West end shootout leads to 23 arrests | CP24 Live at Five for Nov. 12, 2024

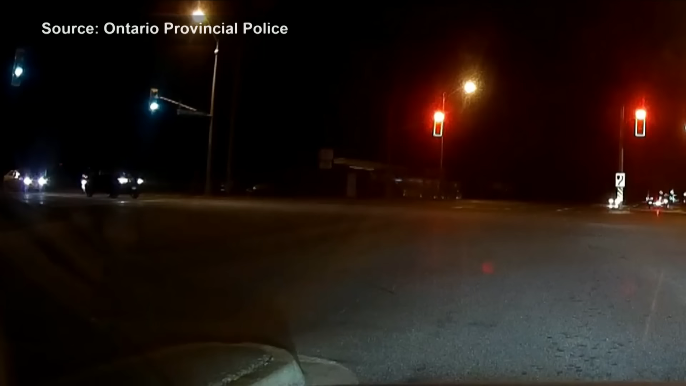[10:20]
There's been 20 thus far since September 20th. This is right at the intersection somewhere in Markham. You can see the car. They're losing control, running the red light, and then T-boning the vehicle waiting at the intersection. They're not doing this on purpose. The OPP believe that a car traveling in the opposite direction, which is also captured on a dash cam, for some reason, through a rock.